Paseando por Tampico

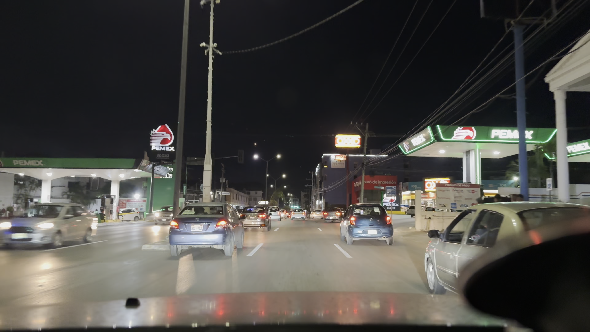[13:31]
pues, ni siquiera existían las leyes de construcción, ni nada, entonces, por eso que, como ven aquí,
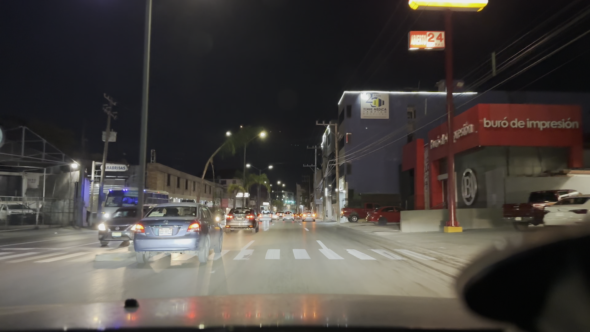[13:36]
todas las construcciones que no son negocios, son departamentos, o son casas, ya que son viejas, o sea, cuando no existían esas regulaciones, y pues, todavía algunas siguen siendo casas, como por ejemplo, aquí a la derecha, acabamos de pasar una casa, casa literal,
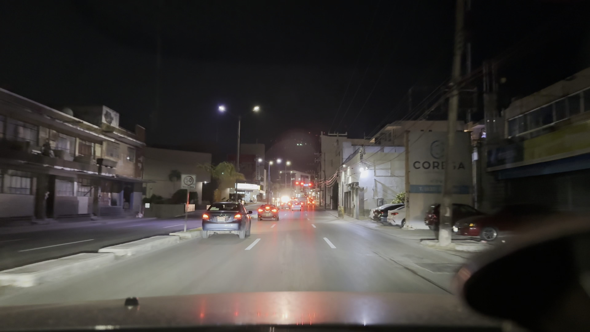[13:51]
y de hecho estaba bonita, pero sí es muy viejita, entonces, este, pues, ya no, o sea, y de hecho, por ejemplo, aquí vemos un conjunto de apartamentos, que yo creo, sinceramente, que han de haber jugado con el uso de suelo, porque del lado de la avenida ese estacionamiento, entonces lo pueden poner como uso comercial, sin embargo, es uso habitacional, pero el uso habitacional lo están, seguramente, poniendo en la colonia Campbell, que está, precisamente,
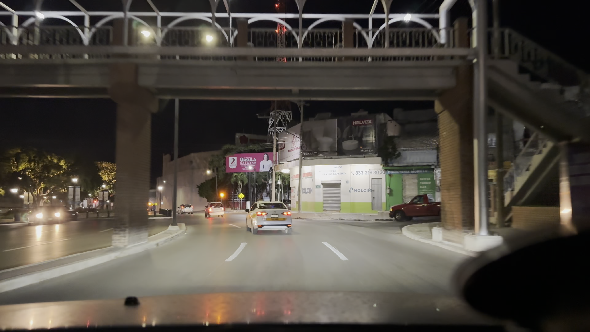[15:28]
a Mini Chedrawi, o algo así, sin embargo, pues no, bien, ahorita les platico,
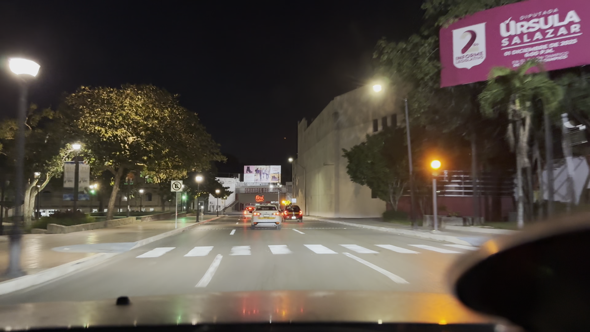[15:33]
aquí a la izquierda tenemos lo que viene siendo el, el parque de las artes,
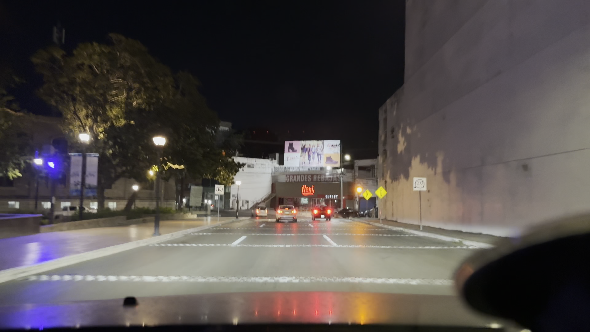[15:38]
está muy padre, ya tenemos un video, y a partir de aquí ya, ya es la entrada,
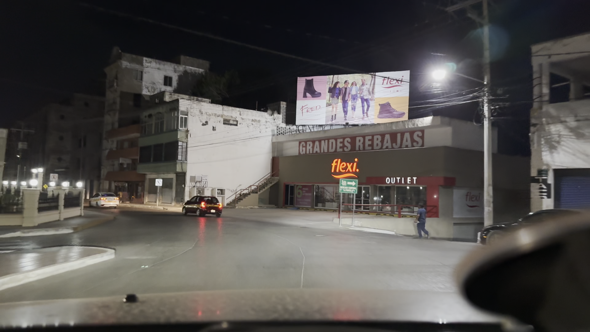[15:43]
lo que viene siendo el centro, aquí ya es empezando el centro, aquí tenemos,
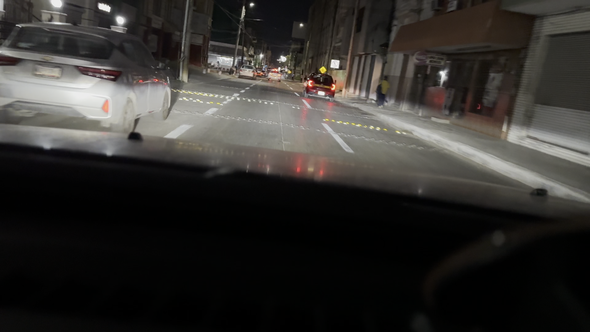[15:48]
ah, se les ha puesto, vamos a parar el video un ratito,
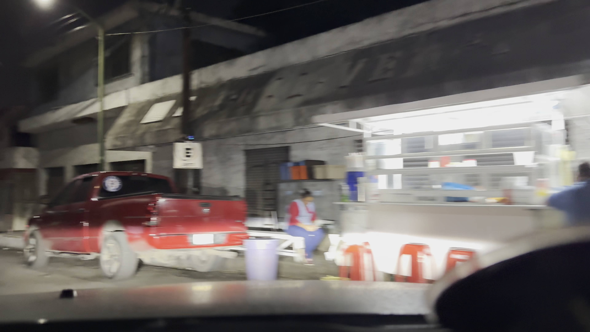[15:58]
las desventajas de grabar en vivo, por así decirlo, que no estoy en vivo, pero bueno, es un, de todos modos ya me iba a dar vuelta aquí, ¿por qué? porque no voy a pasar al, ¿cómo se llama?
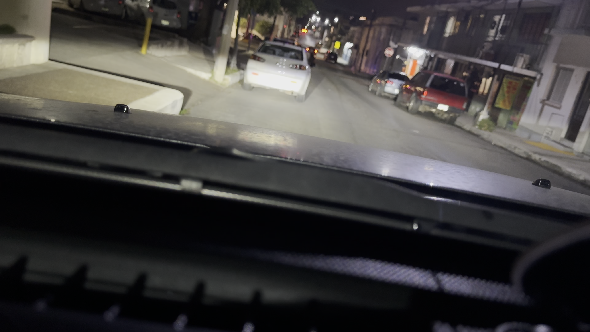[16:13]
a lo que viene siendo el centro, porque no van a ver nada, porque los negocios están, este, ¿cómo se llama? pues están,
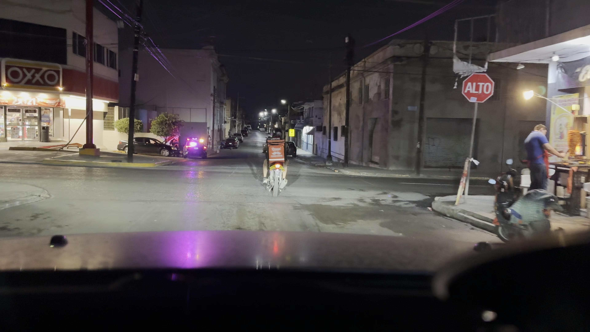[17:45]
pues apagadas, porque, la mayoría son negocios, entonces, pues ahorita ya están cerrados,
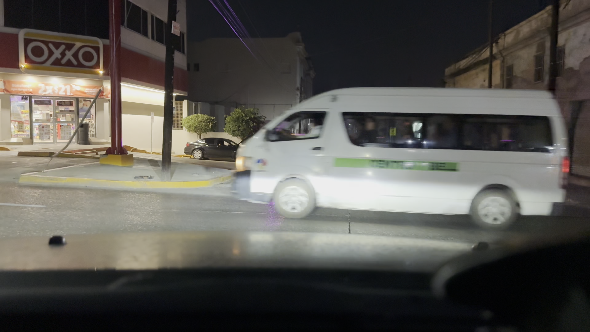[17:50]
vamos a dejar que pase este coche, y ahora nos vamos a ir, de sur a norte, sobre,
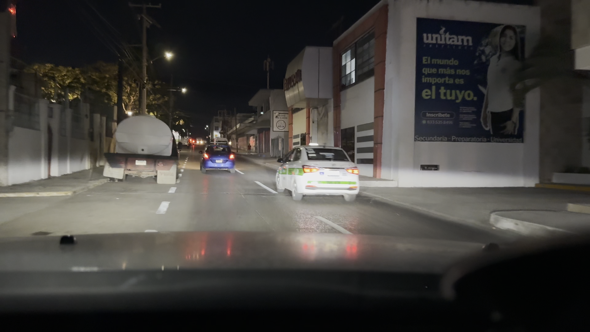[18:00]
lo que es igual, la avenida Hidalgo, entonces aquí a la izquierda, tenemos el parque de las artes, que está muy bonito, ya tenemos un video de él, ahí lo checan, ahí chequenlo,
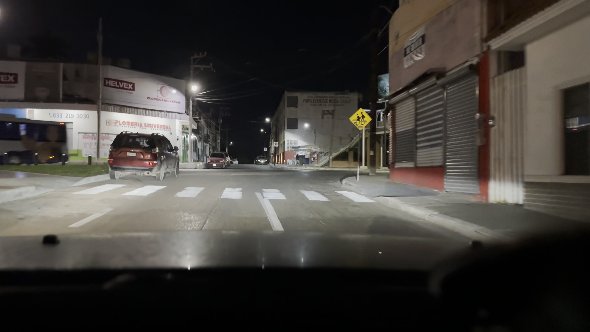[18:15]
y vamos a ir ahora, de lo que viene siendo de sur, a norte, sobre, igual, la avenida Hidalgo, para que la chequen, entonces, bueno, aquí tenemos, a la izquierda, la escuela secundaria general, número uno, Francisco Nicodemo, no crean que me lo sabía,
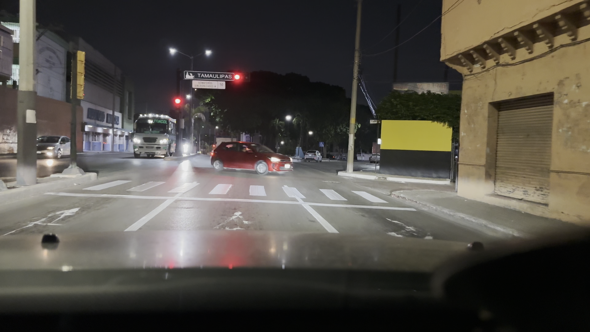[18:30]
lo estoy leyendo, pero bueno, este, aquí en esta zona, es una zona ya más, como les digo, ya más vieja, tú lo puedes ver en las construcciones, cuando vengan al centro de Tampico, son construcciones viejas, la mayoría son edificios, que tienen el año de construcción, en la parte superior, y este, y sí, datan ya hace de más de 100 años, sin embargo, son, pues es un centro histórico,
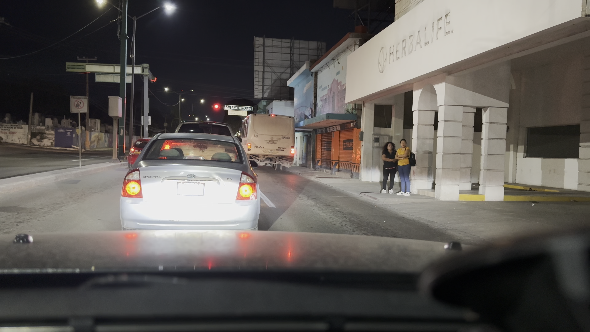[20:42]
si he entrado a este Walmart, y si se veía un poquito descuidado, pero ahorita, precisamente, lo están remodelando, entonces, supongo, va a quedar, muchísimo mejor, este, ahora, aquí a la izquierda, vamos a tener, lo que viene siendo, el Panteón Municipal, que, ahorita que se, ponga el verde, lo vamos a ver otra vez, el Panteón este, en la parte del muro, tiene dibujos, muy coloridos,
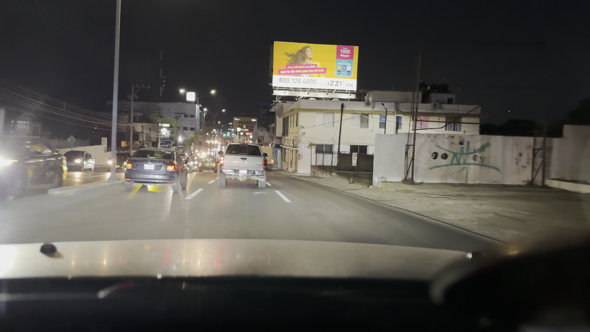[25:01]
pues bueno, ya como ven, el horizonte, ya se ve más iluminado, y más así, y aquí a la izquierda, tenemos un restaurante, que se llama Patrón,